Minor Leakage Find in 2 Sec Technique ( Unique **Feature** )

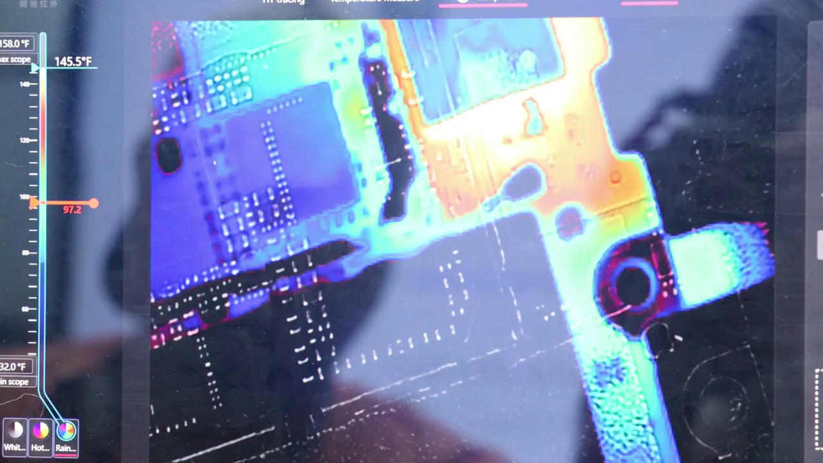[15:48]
On screen: scale top 158.0°F, scale bottom 32.0°F
इमेज क्लिक करता हूं तो देखो अब आपको लग रहा होगा कि वाइफाई आइसी स्वर्ट हो गई है हो भी
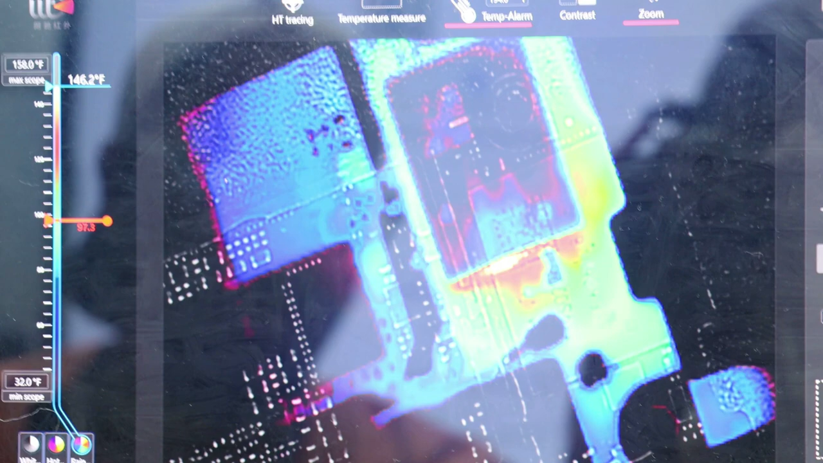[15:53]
On screen: scale top 158.0°F, scale bottom 32.0°F
सकता है कोई नहीं है अब इसका मैपसिमुम करेंट आप देखो तो यहां पर 147 डिगर से यहां
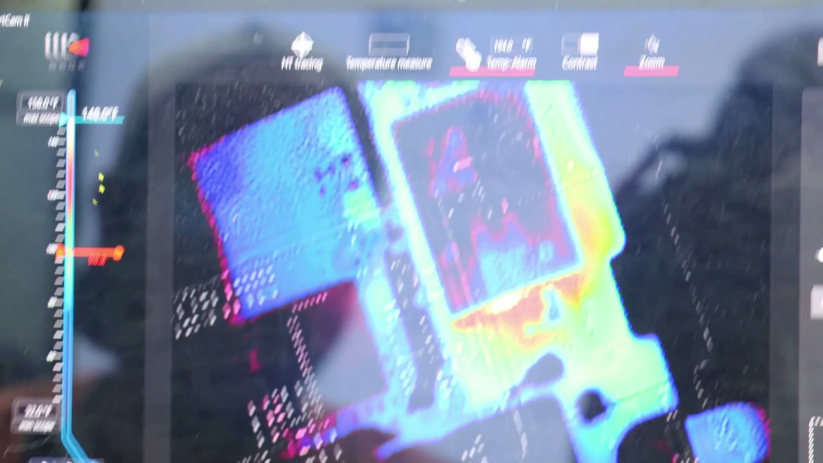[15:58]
पर देखा रहा है अब मुझे क्या करना होगा अब देखें अभी तो फिलाल मैं इस एरियो